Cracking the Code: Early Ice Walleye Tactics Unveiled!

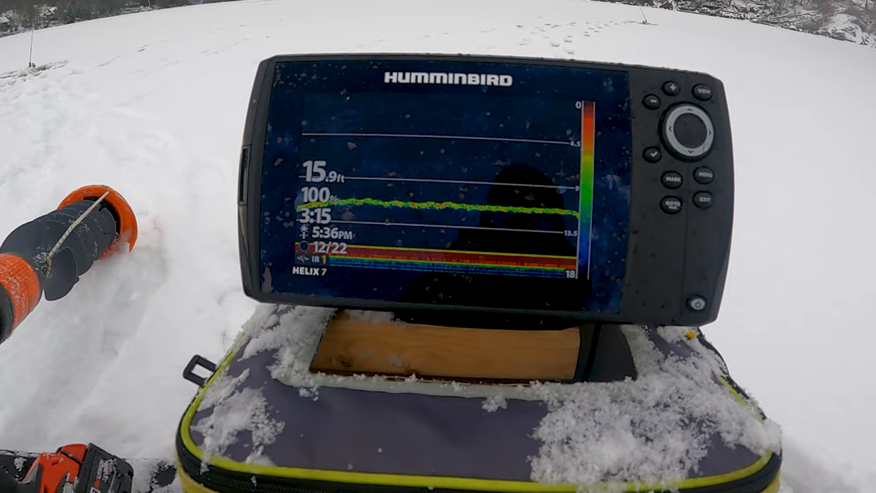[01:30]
On screen: depth 15.9 ft
And when you're jigging it and a fish comes, all you gotta do is you pull it away a little bit and just give it a couple little taps. Tap, tap, tap, tap, tap, tap, tap, tap. And then you jig again, big ones, big ones, big ones. And if it follows you up again, just tap it just so ever so slightly. But when there's no fish, you wanna be jigging this thing pretty erratically. See that?
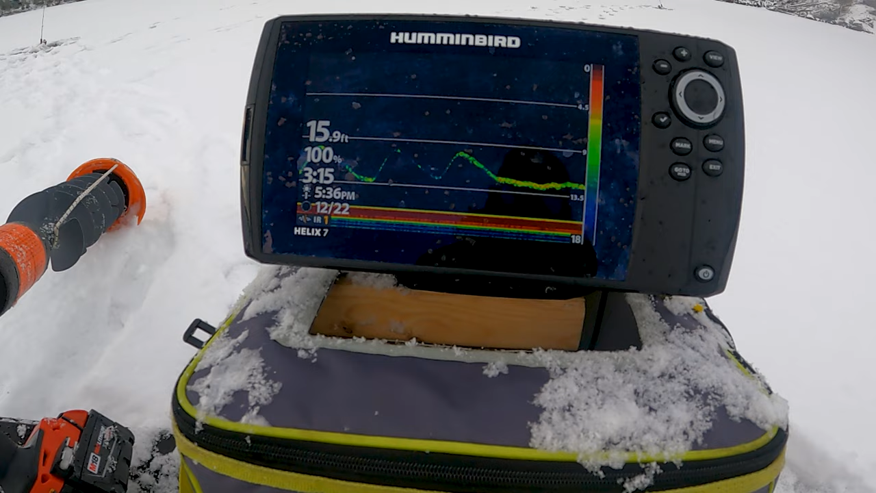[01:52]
On screen: depth 15.9 ft
And then when it comes in, you tap, tap, tap, tap, tap, ever so lightly. All right, this fish is spooling me out right now, so let's get it.